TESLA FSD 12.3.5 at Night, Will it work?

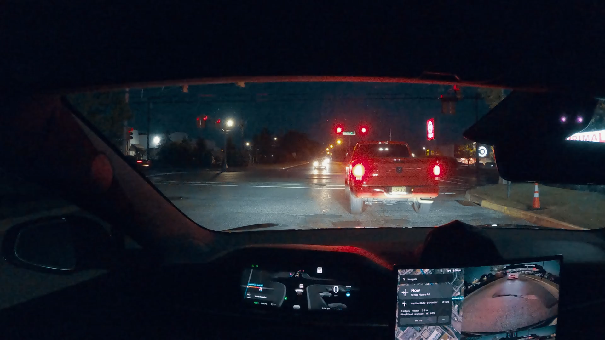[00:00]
hi guys welcome back to another FST video I am on the 12.3.5 version and we are testing the FST for the first time at the night so usually I try to you know make all these videos during the perfect lighting conditions during the daytime but I want to test it at nighttime and we'll see how good this thing can perform at nighttime for my settings I am on the assertive mode and if I go to the autopilot
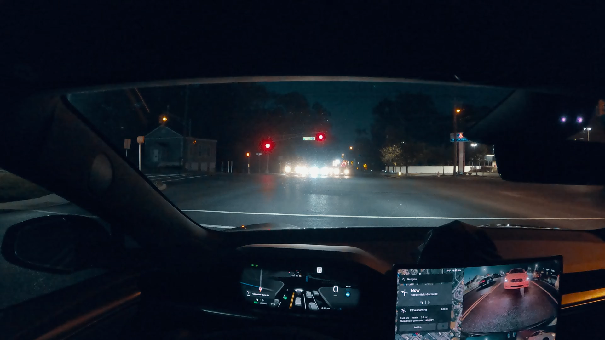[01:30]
okay that's our signal and start moving perfect smooth turn so ever since I updated to the 12 series especially the 3.4 and this 3.5 I noticed the turns are very smooth and
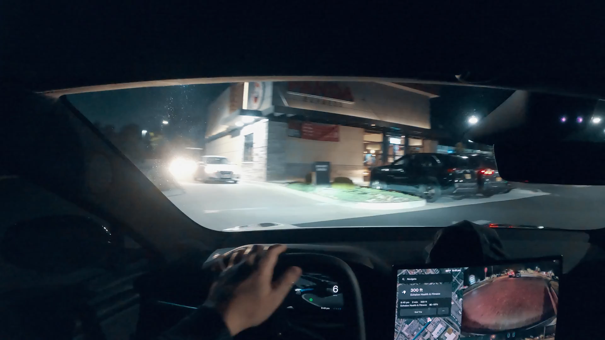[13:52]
And just keeping an eye on the curb too. We are far distance from the curb. Perfect. Perfect. This is really good guys.